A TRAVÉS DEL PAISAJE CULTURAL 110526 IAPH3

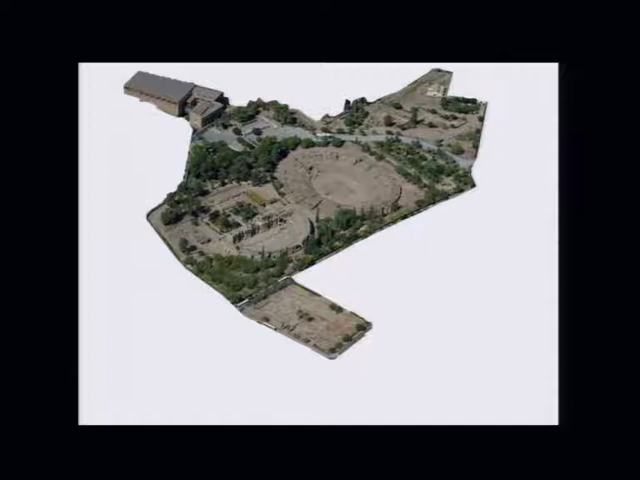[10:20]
como tienda, cafetería. En este pequeño pedúnculo que sale aquí, en esta especie de apéndice, que en realidad lo que viene a ser es la culminación de la visita arqueológica de la ciudad de Mérida.
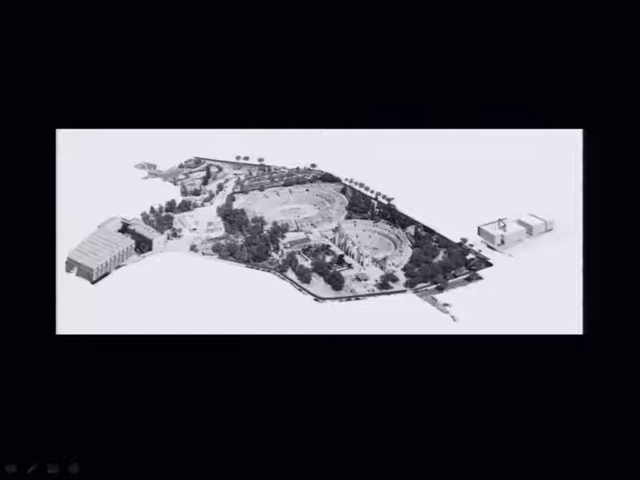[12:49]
realmente solamente tiene para la parte pública una zona más pequeña, que es la que está más vinculada a todo este recorrido. El otro elemento, evidentemente, que tiene una gran presencia no solamente en la ciudad,